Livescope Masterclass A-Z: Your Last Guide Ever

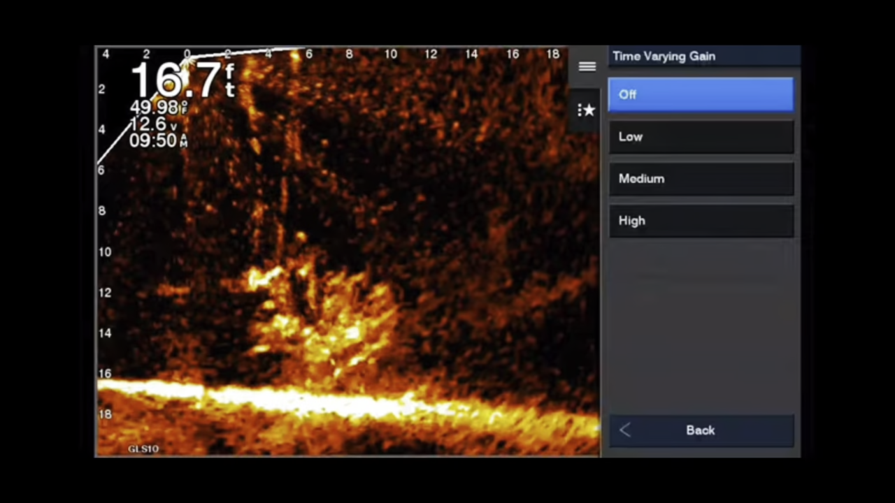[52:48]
On screen: depth 16.7 ft
You can see the braided line. Now, notice when I turned it off, that jig came back out of nowhere. So, all right. So we're going to go through each of these. I put it on low, the jig and the weight above it is still visible, but what did it kind of start to filter out was that braided line.
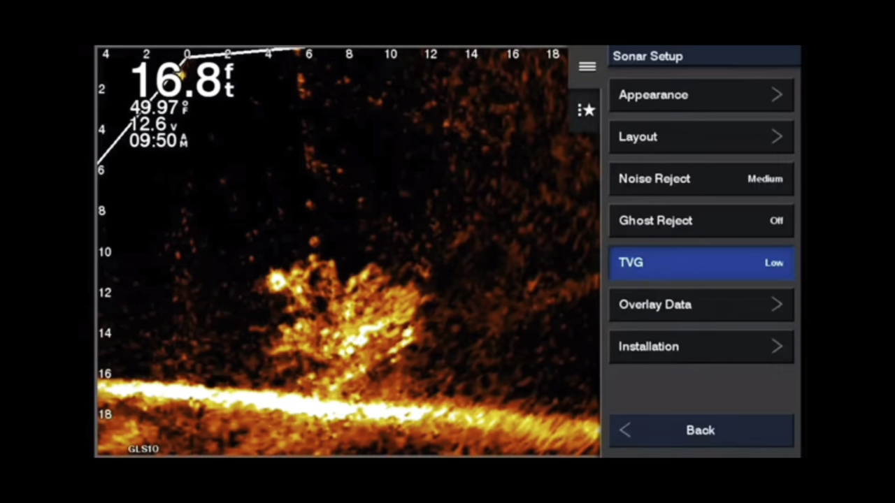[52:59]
On screen: depth 16.8 ft, water 49.97°F
Now, when you put it on medium, you'll see the bait, actually the weight above the bait starts to be, it starts to be filtered out, the line completely gone.
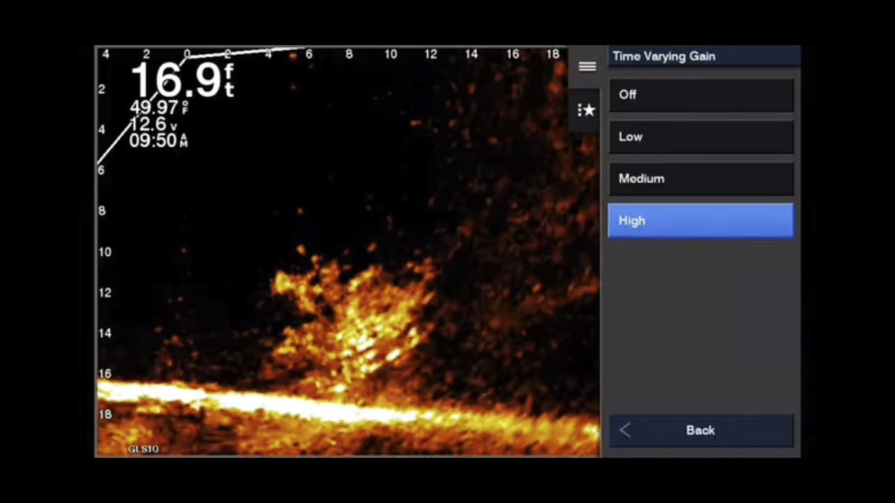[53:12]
On screen: depth 16.9 ft, water 49.97°F
All you're seeing now is the weight in the jig, and that may be right for you. But when you turn it on high, you see how it actually starts to filter out the bait and the weight. You can forget about seeing the braided line.
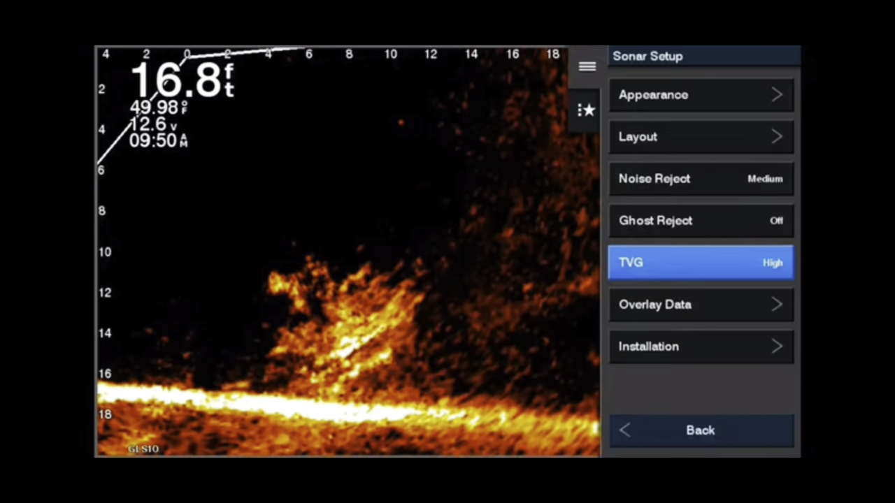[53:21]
On screen: depth 16.8 ft, water 49.98°F
That's not possible. But, and if you turn it all the way off, now you start to see, you're actually seeing some of the oxygen bubbles from the line moving through the water.
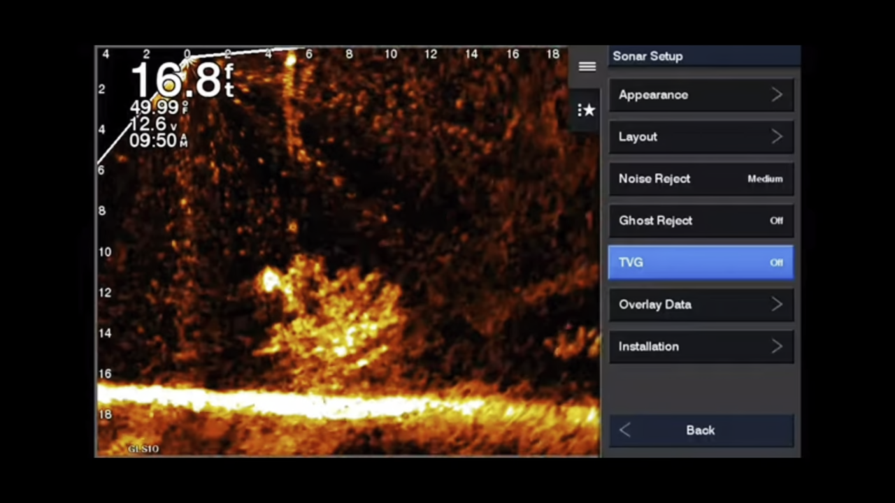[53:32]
On screen: depth 16.8 ft, water 49.99°F
See that, that's, that's a little bit too much. And that really starts to cloud your screen up. So I, my opinion, low is the perfect medium.
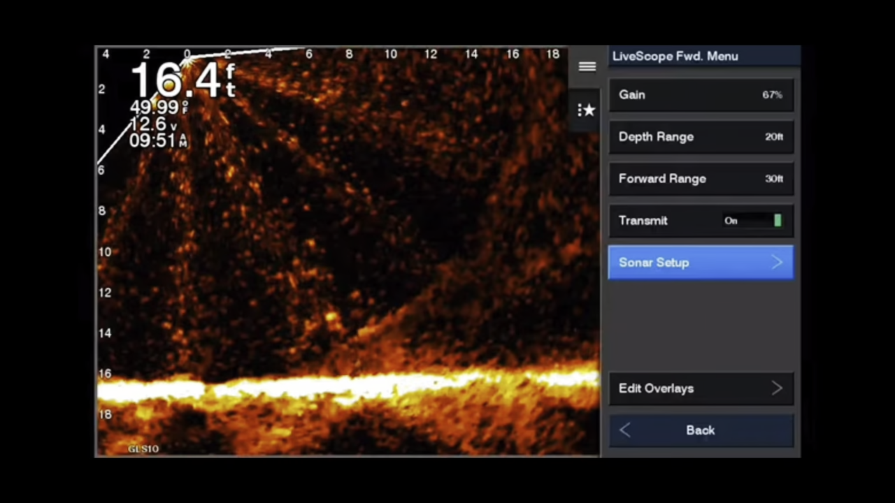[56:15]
On screen: depth 16.4 ft, water 49.99°F
the jig being in the picture is important because a lot of people want to see their weight. I always put a weight above my jig. That way you can see it better.
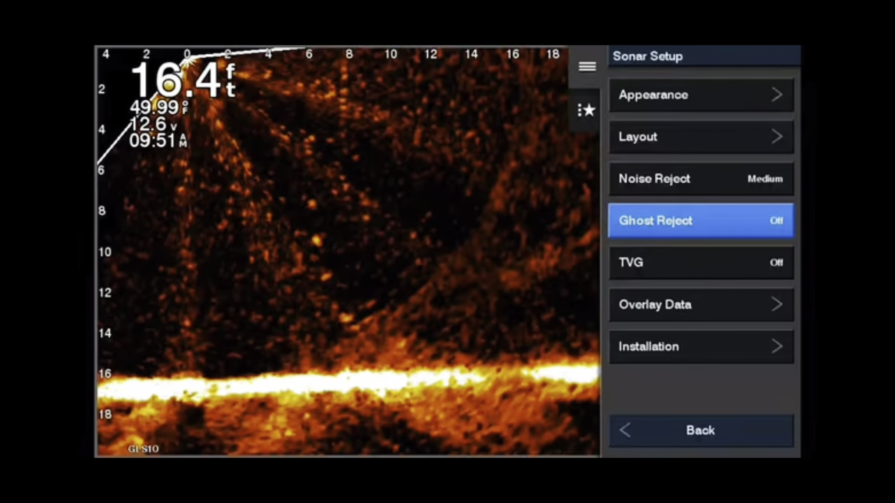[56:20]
On screen: depth 16.4 ft
The ghost tree usually happens in that 20 foot circle around it. So, you know, that's, that's why where people white perch fish, do a lot of white perch fishing. And that's in that area where the ghost tree, the beams, um, they start to interact with each other. You get returns starting to hit, you know, the beams going out and it hits another beam. And that's where that little, the ghost tree for, uh, I guess in lack of a better term, people will come to it because it looks like a tree come up with.
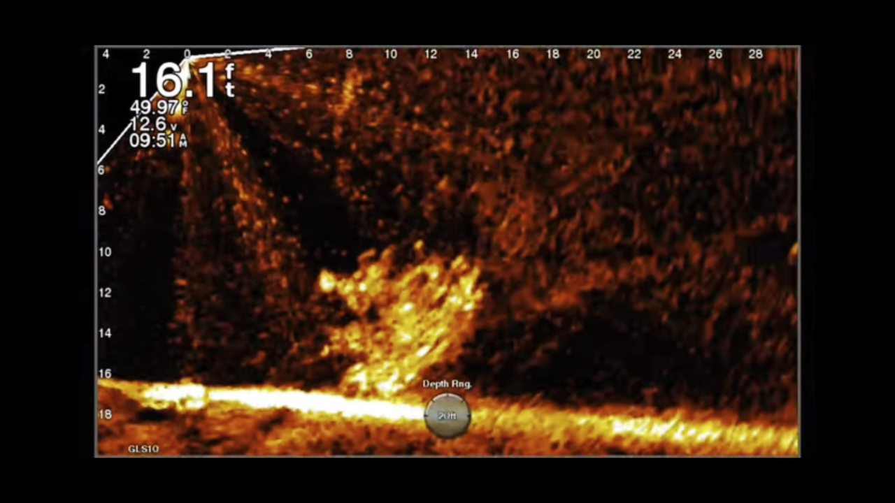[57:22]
On screen: depth 16.1 ft
And that is supposed to take it where they're not colliding and creating the beam. What I have found by turning this on is it creates huge voids. Um, as you can see right here, you see the lower part of the beam and I say lower part from the about, uh, straight under the boat out to about halfway. See how it's black there.
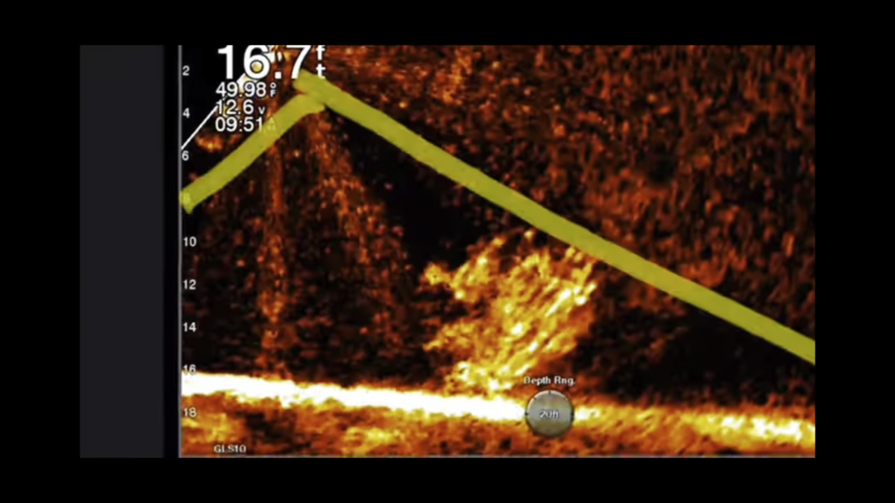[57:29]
On screen: depth 16.7 ft, water 49.98°F
Um, it's filtering out, uh,
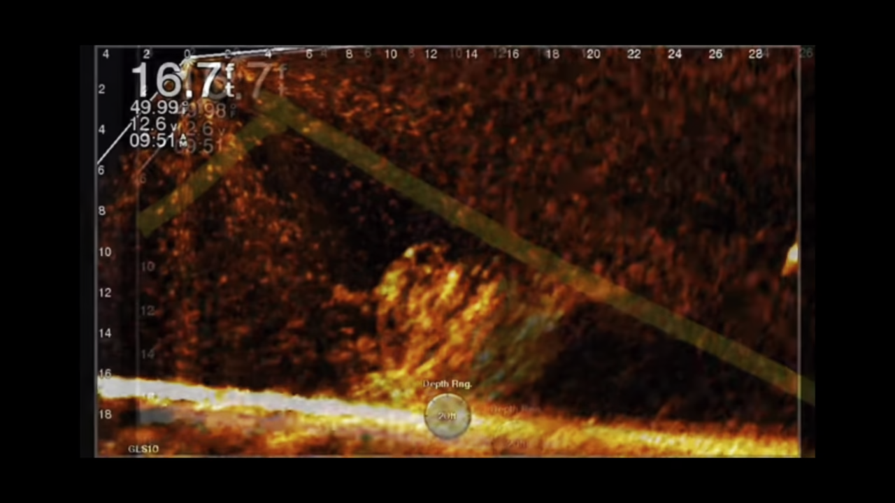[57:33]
a lot of that, the particles in the water, not by filtering process, but because it's directing most of its power toward the forward beam. So you got more power going toward forward beam and less going down. Look at the jig, see how the line shows up about halfway down and then it starts to filter out
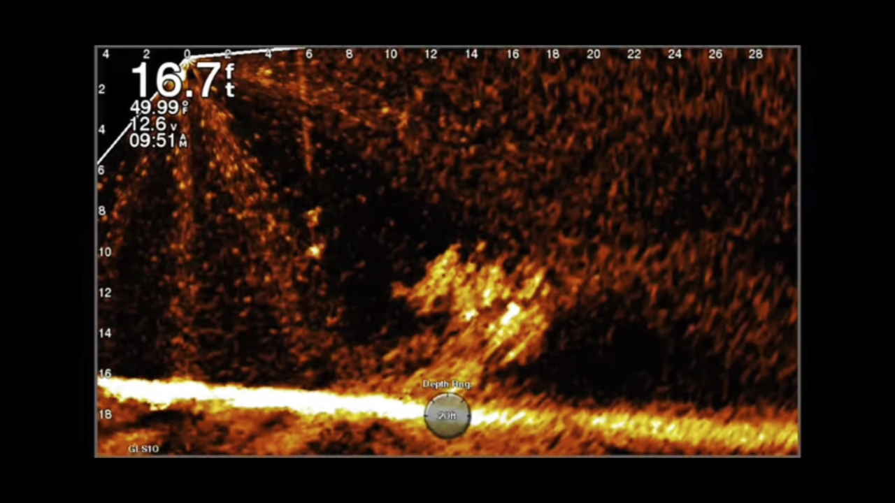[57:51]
On screen: depth 16.7 ft, water 49.99°F
or go away when it gets closer to the jig and the weight.
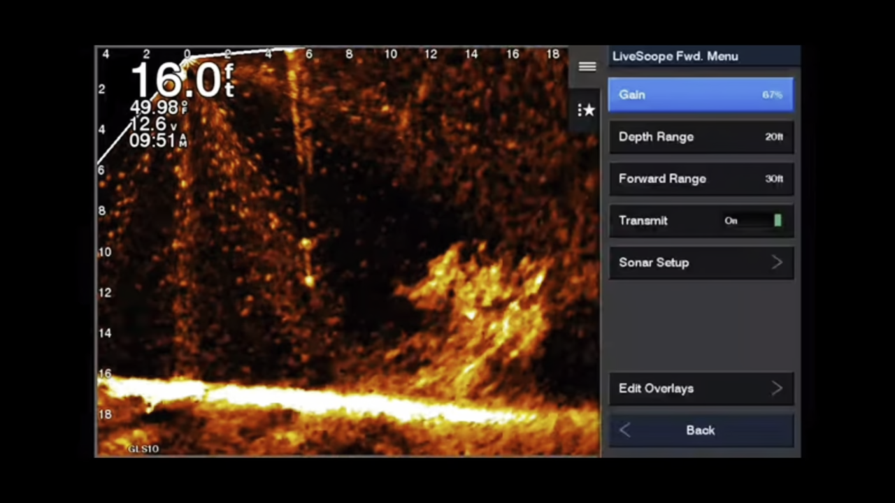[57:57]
On screen: depth 16.0 ft
Now, uh, I don't really want, if I'm going to get it to show up, I don't want half my screen being filtered and half of it not. And now we're going to turn this, actually we'll go ahead and turn it all the way off. Now off is, uh, no filtering. That's equal power to all the beams. And, and when you turn it to low,
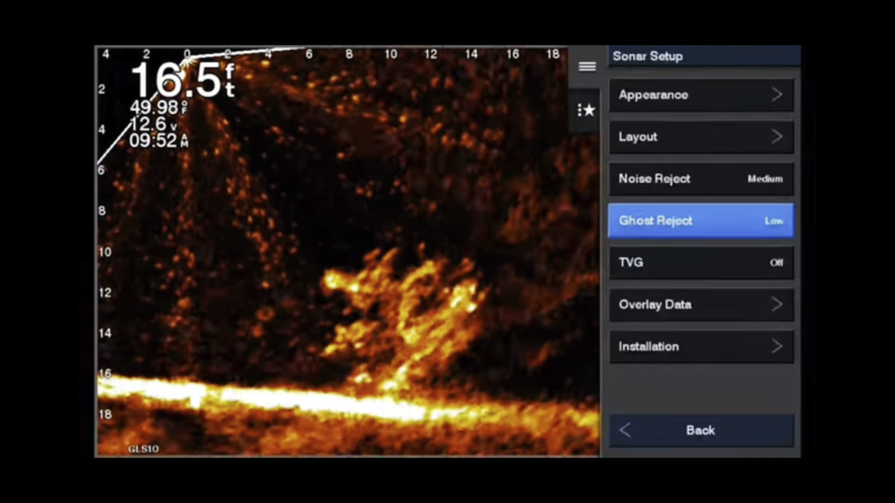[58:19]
On screen: depth 16.5 ft, water 49.98°F
it directs a little bit more power toward the forward shooting beams and a little bit less. And you can see it in the picture. Look at halfway up, you see more interference or more noise in the water and then the lower portion, less noise.
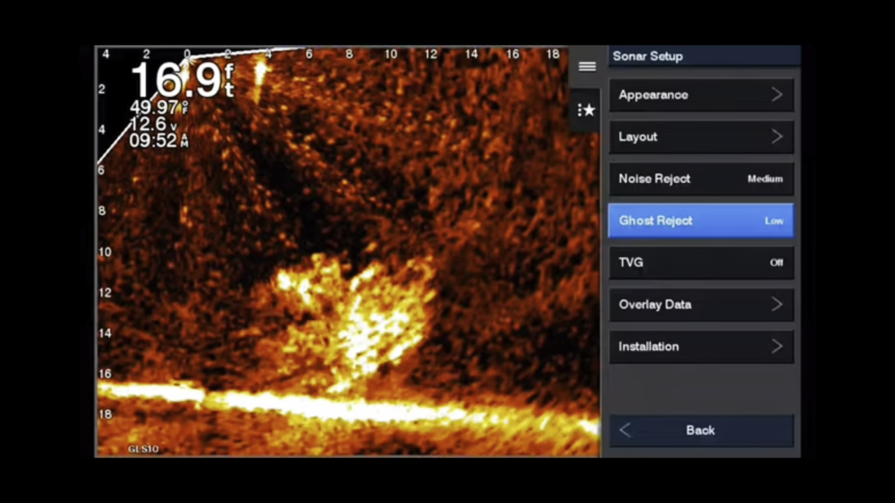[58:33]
On screen: depth 16.9 ft
But look at, look at that jig right there. See that line showing up down to about the halfway point. And then when it gets to the halfway point, not as much, uh, the lines not showing up as well. Now this is, as we turn it to medium, really look at that. Now we're really starting, jig still showing up well.
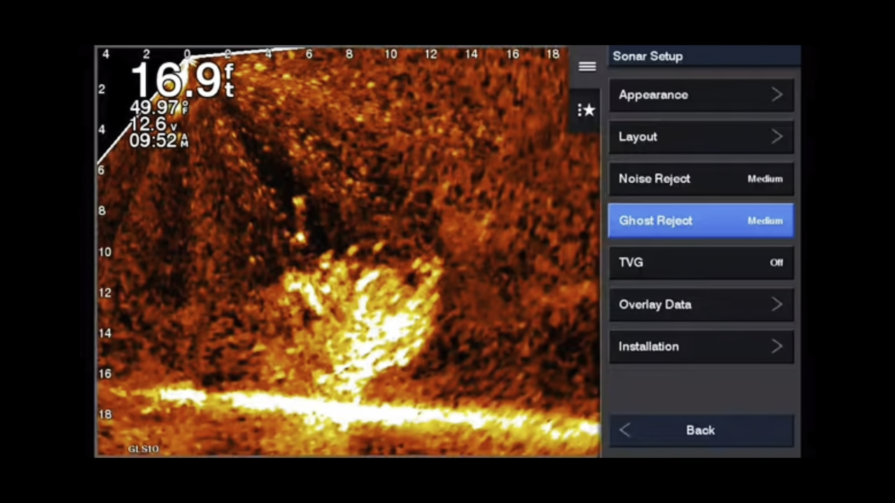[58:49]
On screen: depth 16.9 ft
And, but it's starting to really filter out. Now, when you turn it to high, this is where it gets crazy. I don't know what it does on high because it's supposed to be redirecting the power toward the forward.
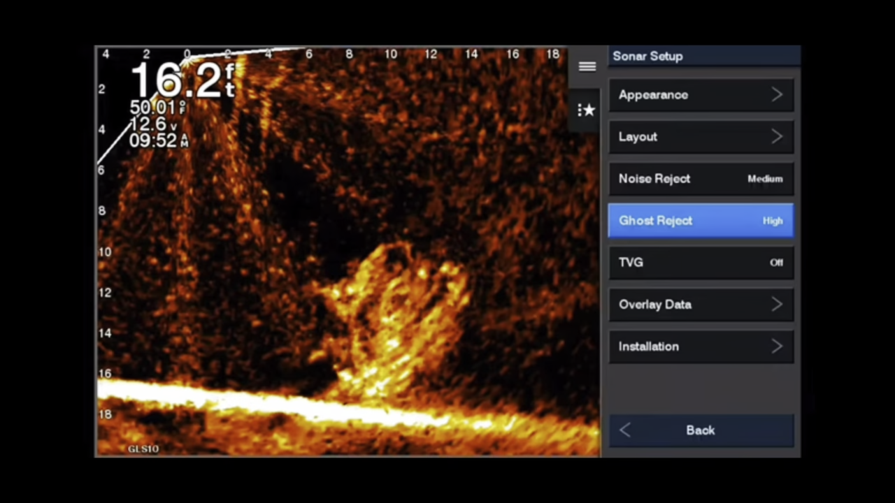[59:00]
On screen: depth 16.2 ft
But all it looks like to me is, is it takes 90% of the power and shoots it in that very top beam, which is literally aiming at the water surface and out.